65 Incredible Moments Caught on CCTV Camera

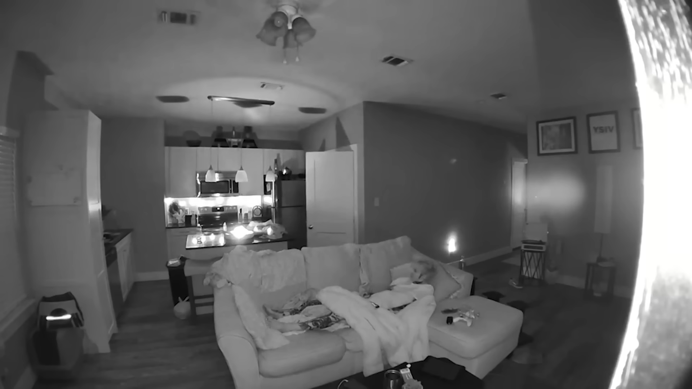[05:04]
I'm 99% sure this has something to do with those ominous candles on the table.
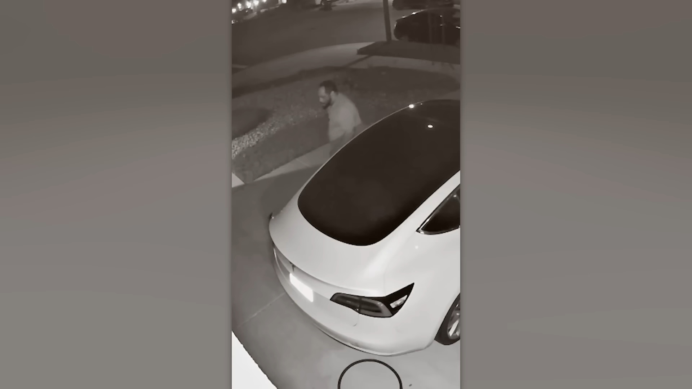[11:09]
This poor guy has just experienced a stink attack.